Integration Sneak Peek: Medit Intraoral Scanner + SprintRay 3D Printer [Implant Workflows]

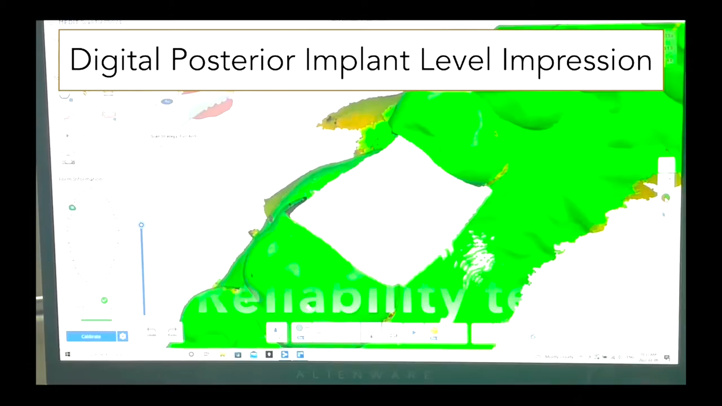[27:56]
and we can see the reliability test we need to do a little bit of filling in where this is
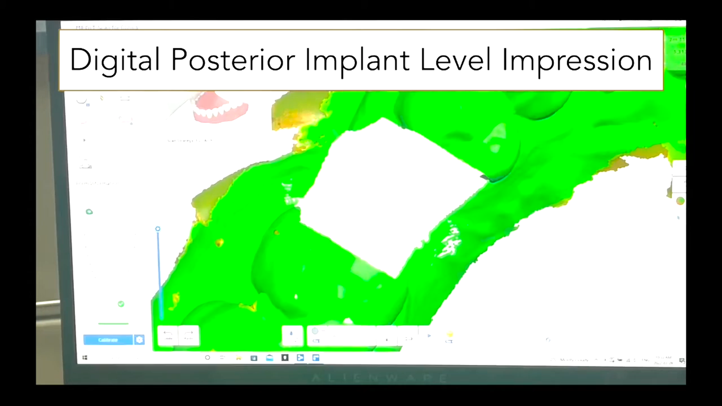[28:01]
uh going to be green in all different areas it's a good check and balance that you can do to make sure that you're getting this job done properly